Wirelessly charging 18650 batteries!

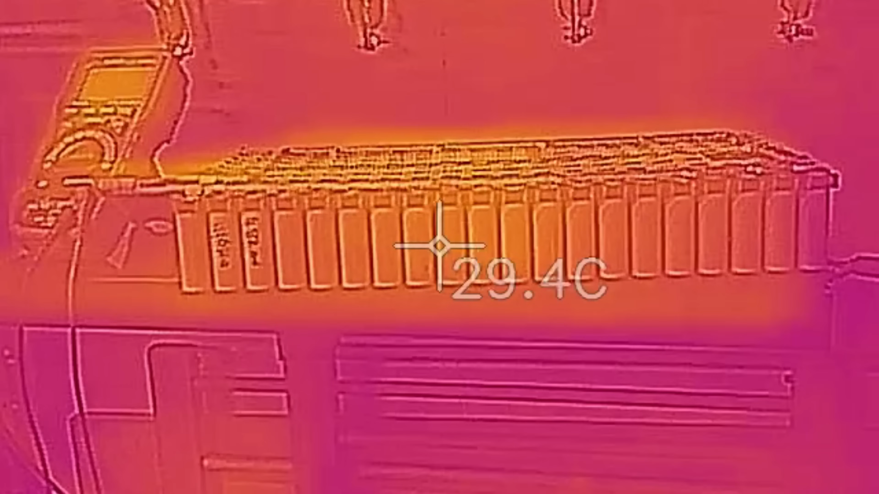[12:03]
On screen: spot 29.4°C
And there's no real warmth in that whatsoever.
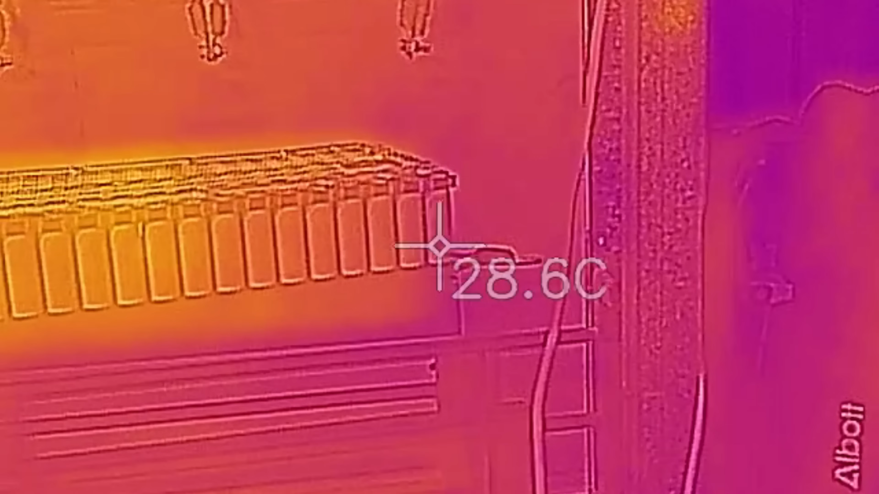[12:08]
On screen: spot 28.6°C
Bearing in mind, we just had the charger sitting on top here.
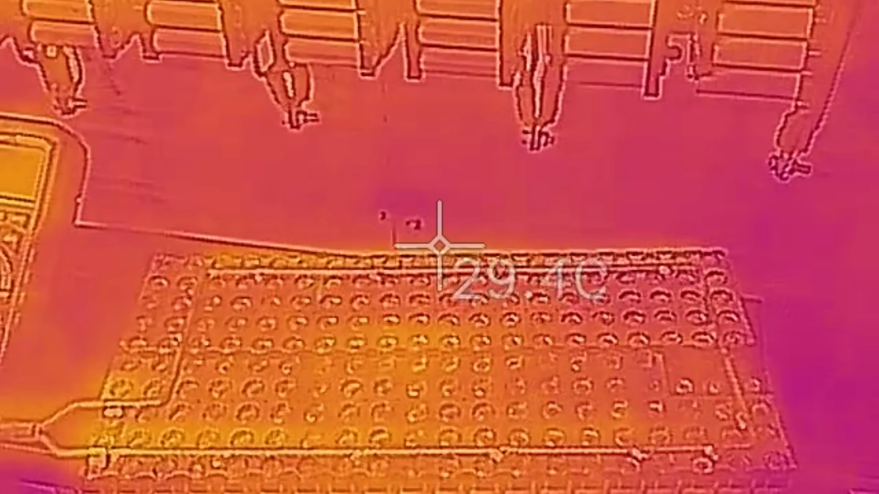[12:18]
But there's nothing there that stands out that's hot.